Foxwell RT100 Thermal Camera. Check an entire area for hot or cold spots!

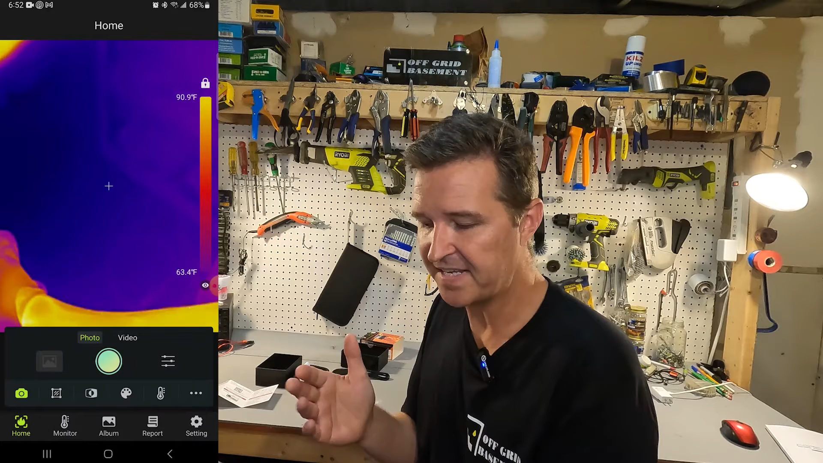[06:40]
On screen: scale top 90.9°F, scale bottom 63.4°F
And then what you can do is click on the the slider bars and you can hit a delay. You can do a voice recording or you can do like the shutter. There's more settings right here which this you can take pictures continuously or you can actually put a watermark on your pictures. And then when you click video the button just turns to a red and it will actually start recording the screen.
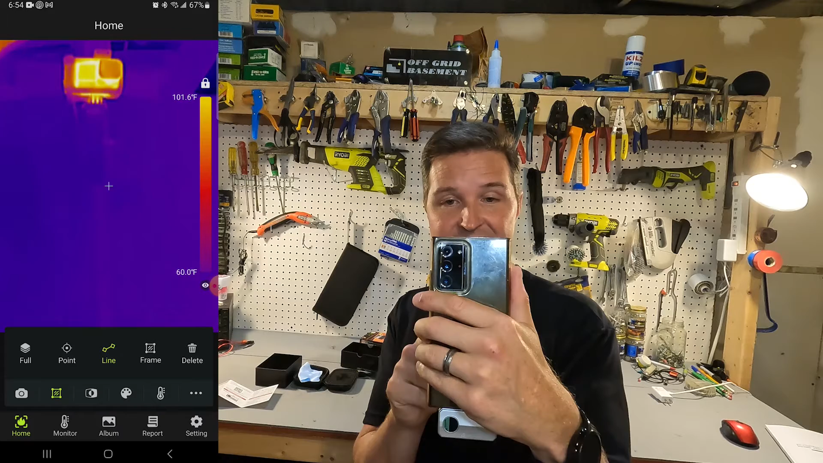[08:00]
On screen: scale top 101.6°F, scale bottom 60.0°F
So you can point at any spot and get that temperature. And then you just hit delete to remove all the points. You could hit line and what that does is it gives you a high and low point to the two points that you made. So it kind of shows the difference of the two ends of the line. And then there is frame where you can just make a box and it will show you the highs and lows inside that box. And then again delete will just delete whatever selection you chose. All right the next image over is actually like a uh a picture in picture view. If you click on that little camera it will show camera and fusion.
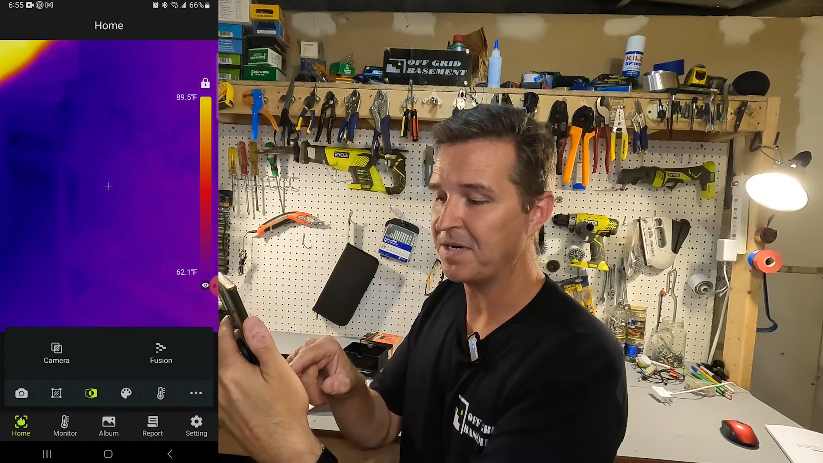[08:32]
On screen: scale top 89.5°F, scale bottom 62.1°F
So I'm going to go ahead and click on camera. And what that does is it shows like a picture in picture of what I'm looking at. So I'm looking at that lamp and it also shows you the thermal image of the of the image. It's so hard to describe this. So you can use your phone camera and the thermal image camera at the same time. Okay and if you hit fusion it kind of shows like uh the opacity I think it's called of the of the on top image. So you can make it like 25 percent.
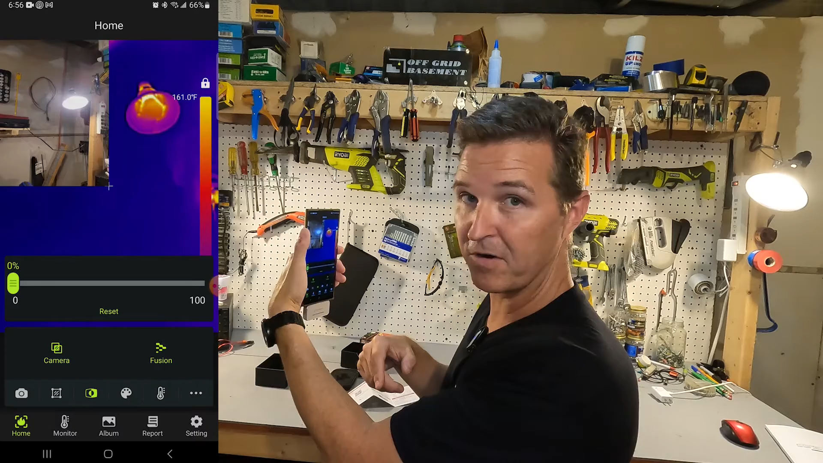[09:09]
And then there's the camera on the side. Or you can go and so you can barely see it. If you hit the color palette. So here is the the standard that is the default.
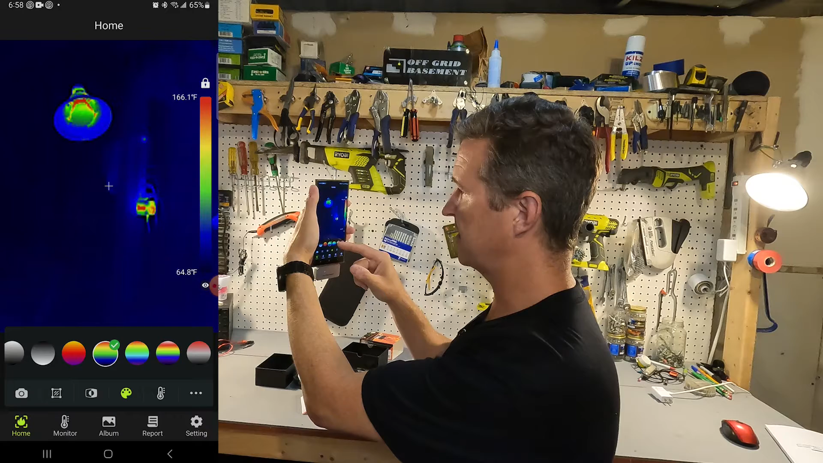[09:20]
On screen: scale top 166.1°F, scale bottom 64.8°F
But then you can click on this or choose that. You can choose this different one. I mean there's also gray scale.
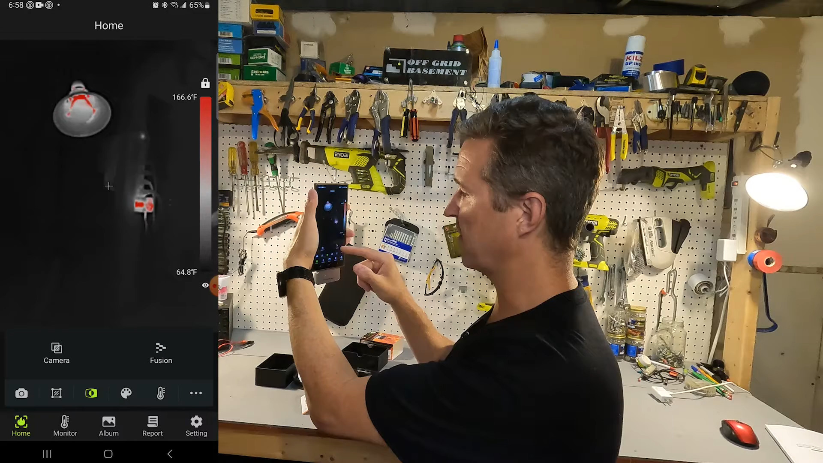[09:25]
On screen: scale top 166.6°F, scale bottom 64.8°F
So you can see it like that.